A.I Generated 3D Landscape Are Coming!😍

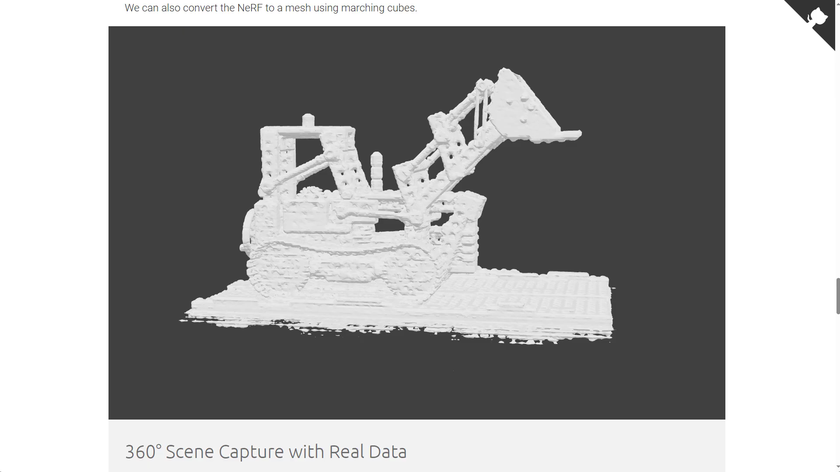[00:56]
And you can choose to mesh them in any way possible, simply creating 3D meshes,
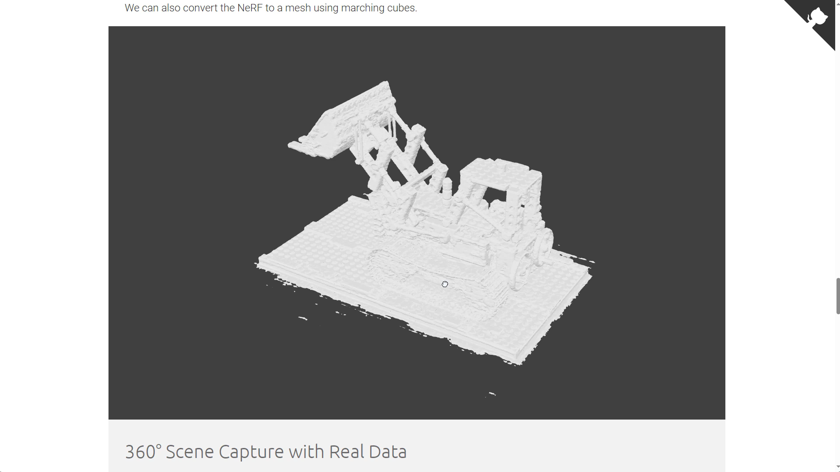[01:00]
which can be used in various forms by just simply converting a bunch of 2D images into 3D models.